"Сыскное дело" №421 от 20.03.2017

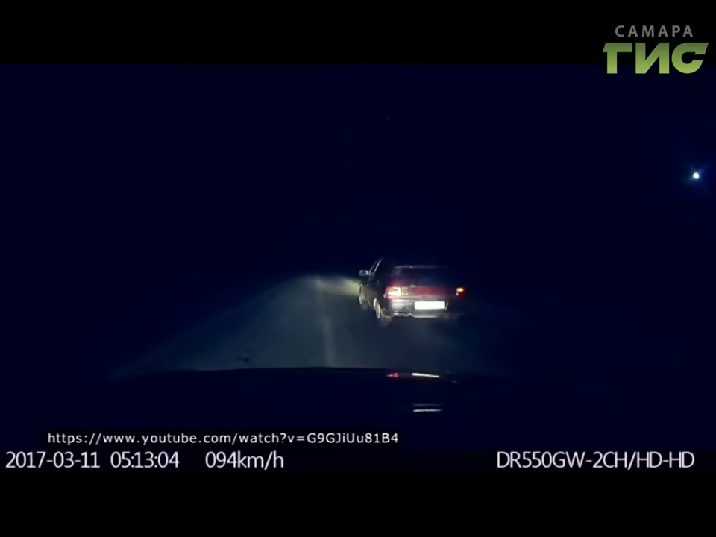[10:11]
Сотрудники ГИБДД пытались остановить машину, но водитель увеличил скорость. Не остановили гонщика и шесть предупреждающих выстрелов в воздух. В итоге автомобиль врезался в препятствие. Водитель пытался убежать и попал в руки полицейских. Выяснилось, что он неоднократно нарушал ПДД.